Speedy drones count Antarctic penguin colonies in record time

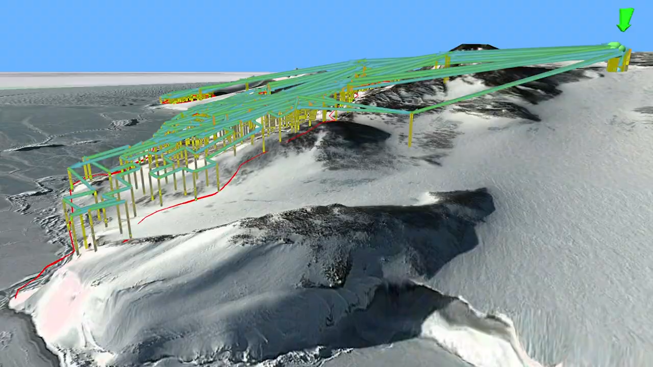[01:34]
Satellite elevation data prevented drones from colliding with each other in the varying slopes of Cape Crozier.